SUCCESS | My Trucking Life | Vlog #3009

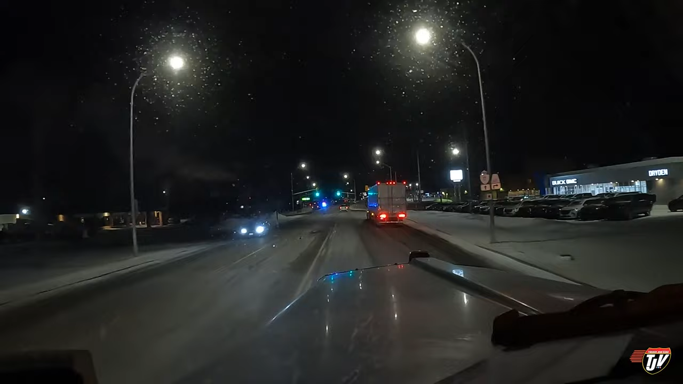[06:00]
in front of me is turning right, going to Petro Pass. Thank you very much. It's slowing me down. And we got some action over here. Car hauler's getting a spanking. Wonder what he did. I'm not stopping here. I am going straight through. We've been driving for 8.5 hours today already.